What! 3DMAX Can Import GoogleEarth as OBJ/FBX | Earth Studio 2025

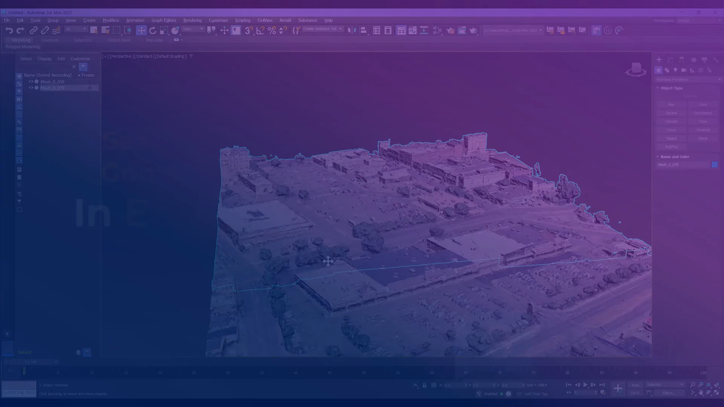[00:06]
In this video, we'll show you how to download Google Earth tiles using Open Earth Studio and import the model into 3D Macs.
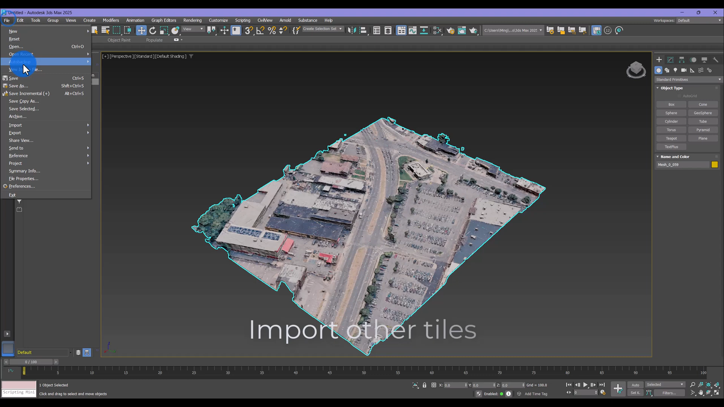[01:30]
The software will automatically align and stitch them into the correct position.
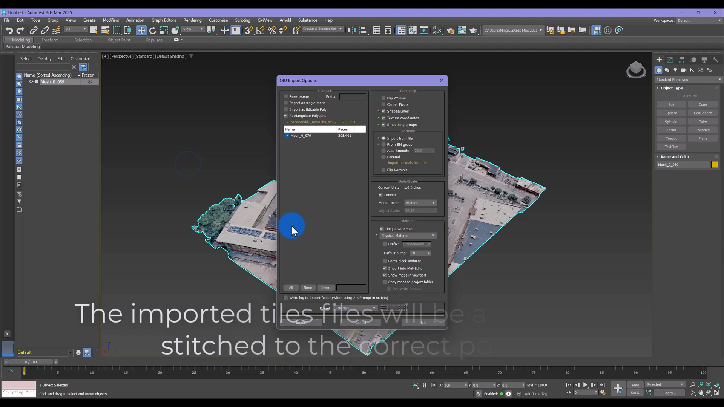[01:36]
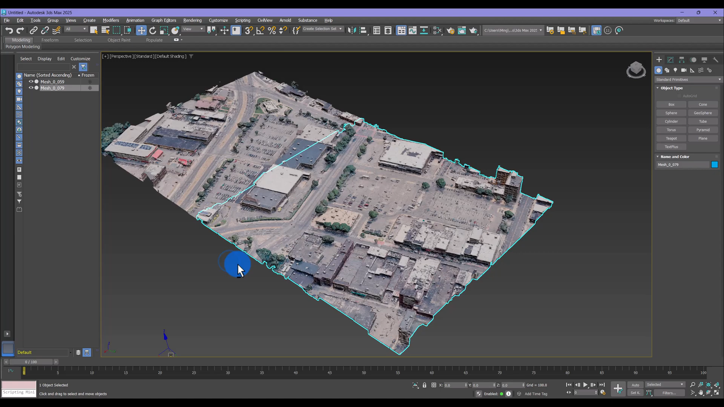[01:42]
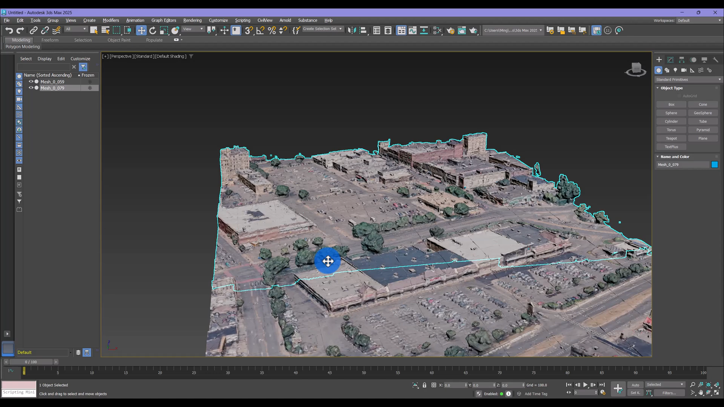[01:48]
Everything looks good. Your model is now ready in 3DS Macs.